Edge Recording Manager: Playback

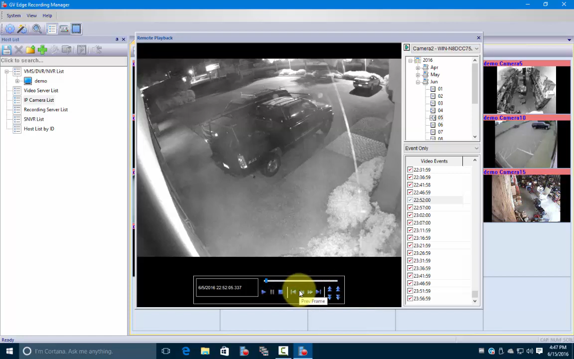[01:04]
you can stop it, you can fast forward or frame by frame here and you can even go to this bar right here and drag it forwards and backwards.
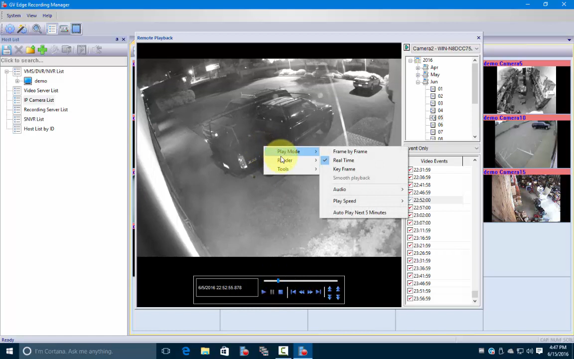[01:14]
If we right click on our image here we can go over to save as AVI and click on that. This is how you would save the video and we can go ahead and shorten our